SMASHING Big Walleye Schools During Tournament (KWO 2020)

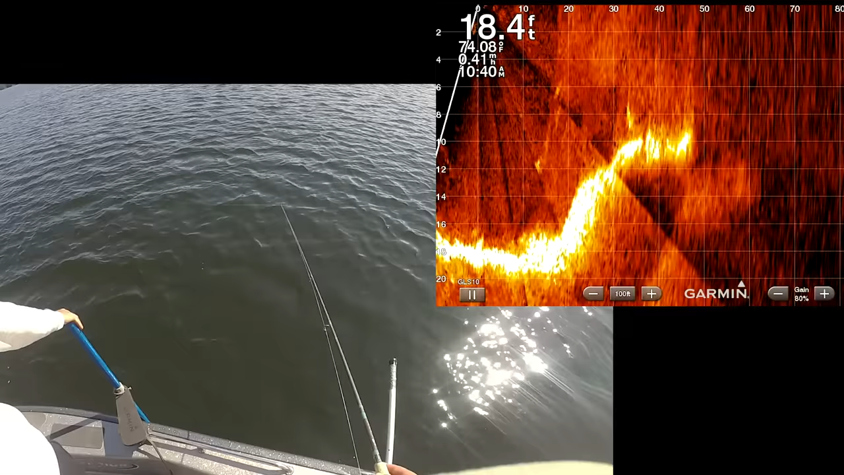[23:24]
On screen: depth 18.4 ft, speed 0.41 mph
I think I got a pretty good cast on those and got bit right away. Yeah. Yeah, 30 feet. Yep. This is that big giant, man.
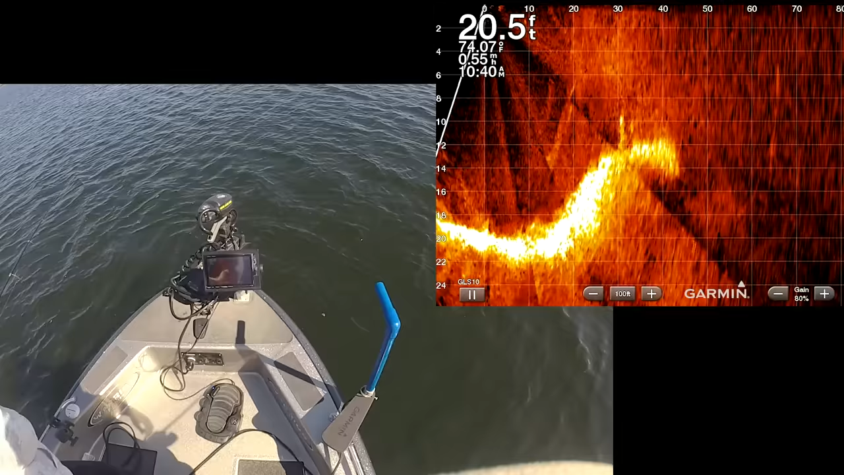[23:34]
On screen: depth 20.5 ft
This is that big giant.
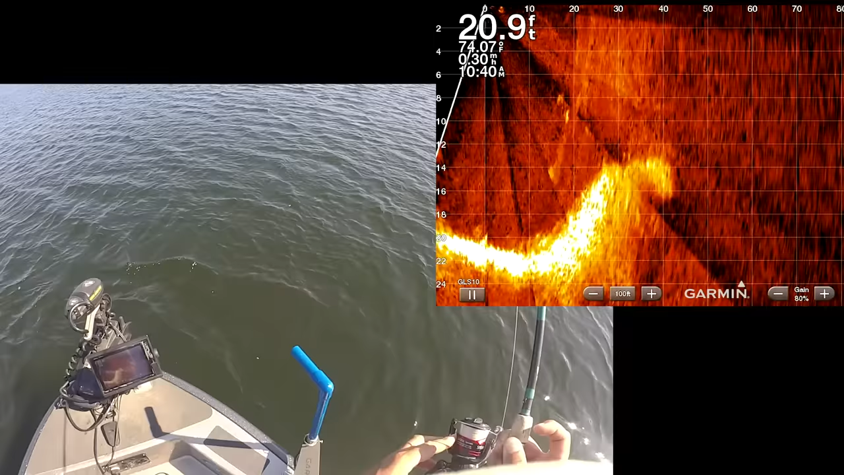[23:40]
On screen: depth 20.9 ft
Feels heavy. 33, dude. 33 all friggin' day. Ooh, heavy fish.
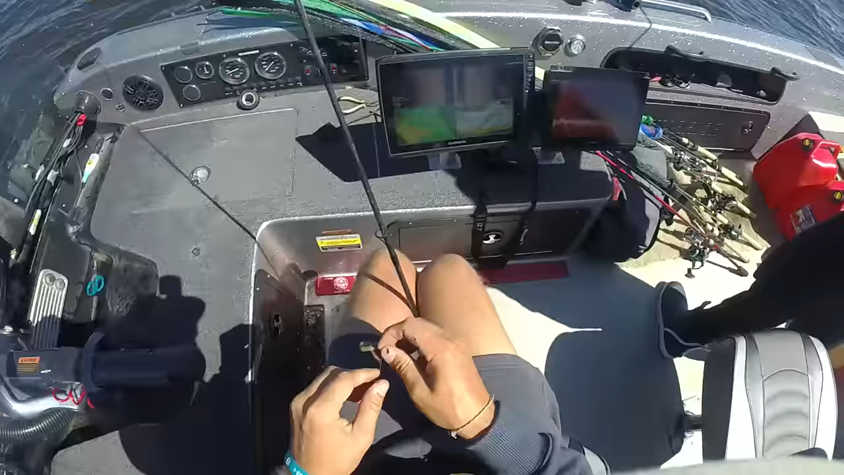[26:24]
I'm going to keep marching, I think. Deal? Yep. Did you see fish anywhere? No. Yikes. That didn't go well. That's one. Two. Okay, two's good. We just need three, so.
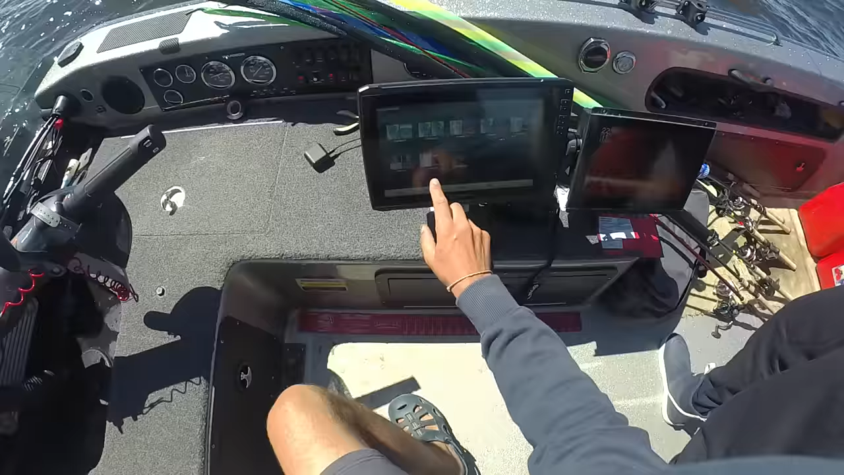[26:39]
Nice. Definitely. Yeah, tiny. We don't want this. No. No. Probably breaking some sort of tournament rule to throw it back. Rule of thumb. Small.
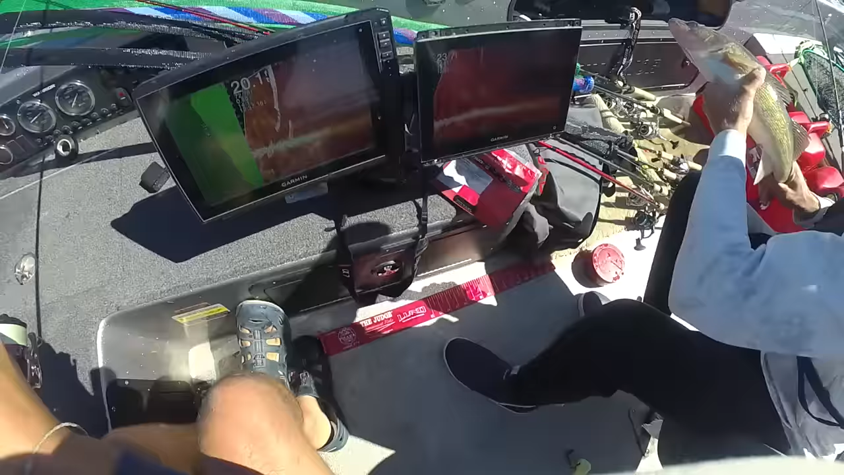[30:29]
Right size fish. There's one right there. Wow, those look big. Too big. Could be, yeah, could be. Coming up too fast, it's a smallie. Shoot. Smallie. You like the size or is it a little tough? No, it might be really small.